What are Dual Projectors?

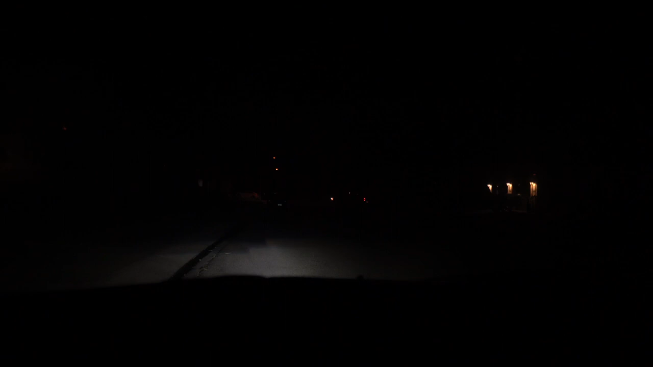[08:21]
So what we want to do is see that car right in front.
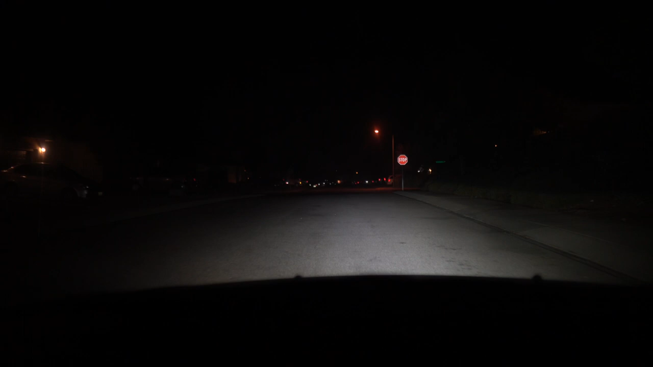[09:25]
So this is actually way better. I had it adjusted where the secondary projectors were just way far down. And this is just gobs and gobs better.
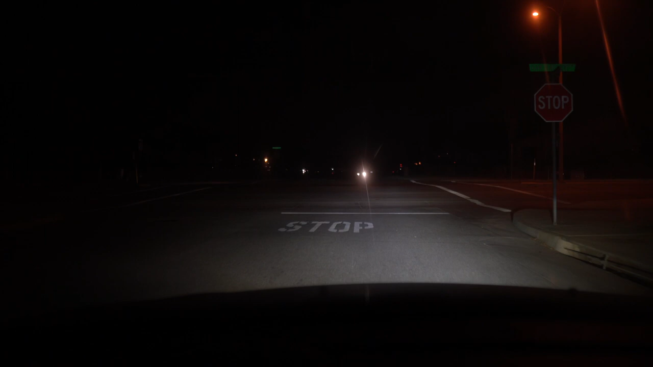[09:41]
Look how out of whack it is though. Everything's just bright on the right side of the car, not the left. It's so crazy. All right. Well, I'm happy. That's a pretty freaking bright single headlight. So that's going to be twice as bright as it is right now once I get the other side done. And those guys look like they're having a little conversation.
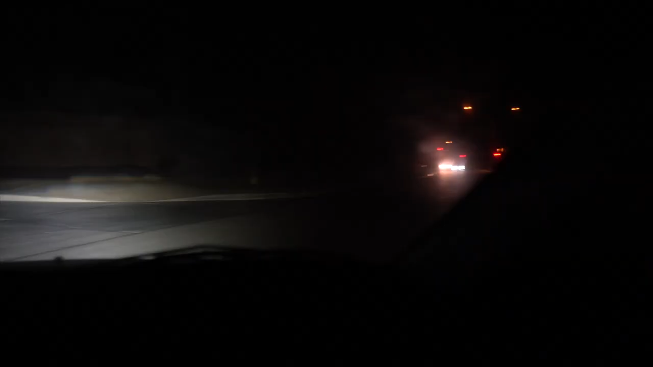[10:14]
Okay. We have seen how it looks. High beam, low beam, high beam, low beam. Not bad.